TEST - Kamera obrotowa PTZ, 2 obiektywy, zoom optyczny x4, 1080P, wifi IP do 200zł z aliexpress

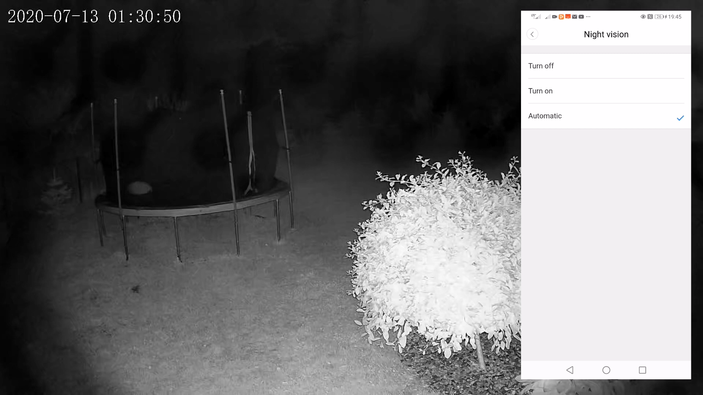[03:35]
Oczywiście najsensowniej użyć automatyczne, które załączy się samoczynnie po zmierzchu.
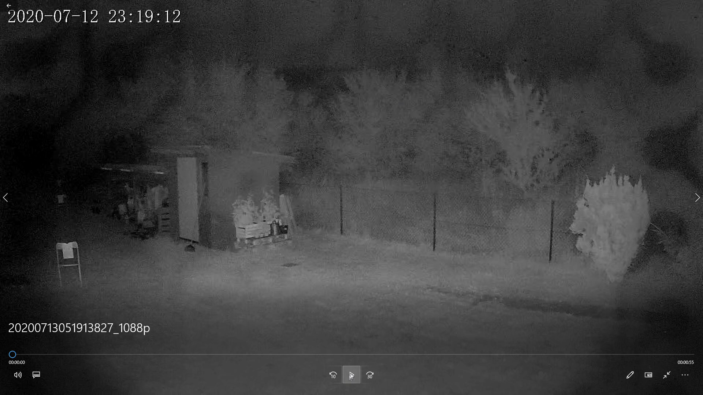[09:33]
pojawiają się odbicia ścieżek z płytki drukowanej, na której umieszczone są owe diody oświetlające. Widoczne są one jedynie w ciemniejszych partiach obrazu i w sumie jakoś szczególnie nie przeszkadzają w odczycie obrazu.